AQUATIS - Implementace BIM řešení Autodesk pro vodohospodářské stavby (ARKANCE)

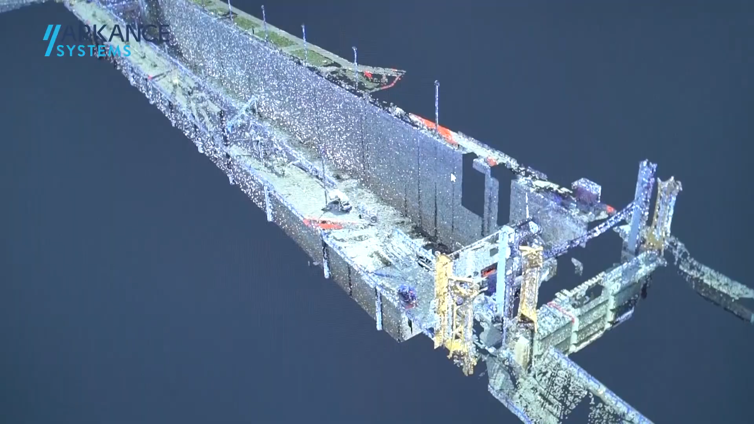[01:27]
Největším dílem, na kterém pracujeme v současné době,
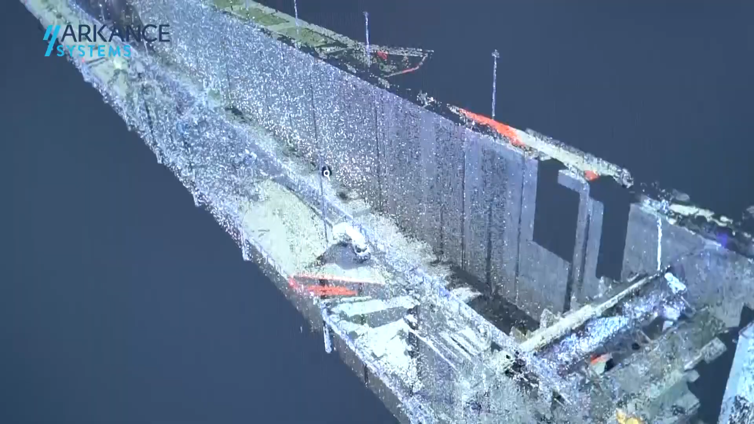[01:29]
tak je rekonstrukce plavebních komor na Dunaji, na Gabčíkovů, je to ve Slovenské republice.